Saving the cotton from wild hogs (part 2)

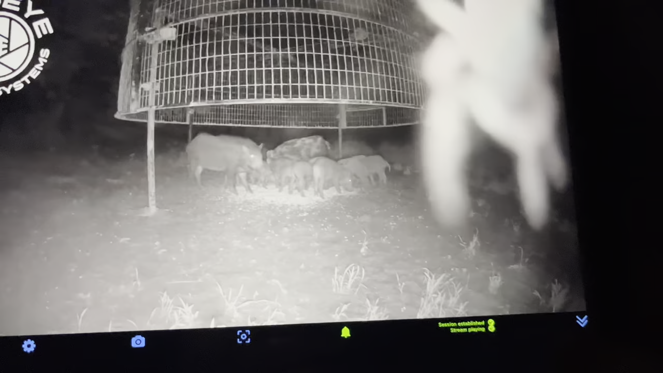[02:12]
We'll fish and try it. They'll act right. Boom.
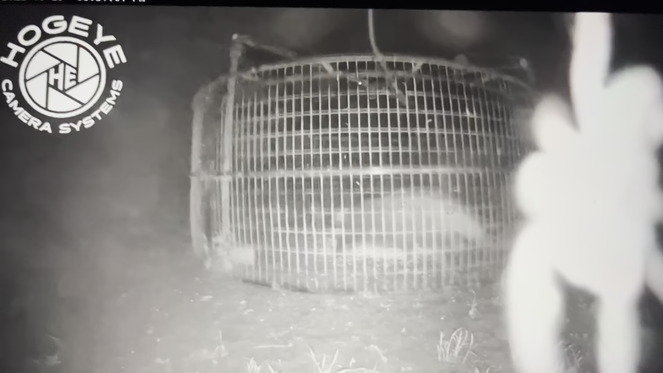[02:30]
Boom. Scared the spider. I ain't got the great service, but scared the spider all over the screen here. Oh, 831. So, all right. Well, that's good. We caught that a little low, but I won't know anything until... Oh, I won't know anything until later. Maybe the spider will move, but caught a load of siles and piglets, it looks like.